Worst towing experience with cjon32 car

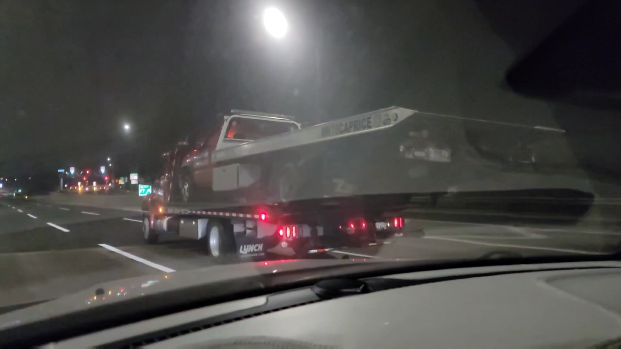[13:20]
and bam that tow truck is picking up hey but if it fits you can tow I'm so glad we got it done I appreciate it guys once again so being stranded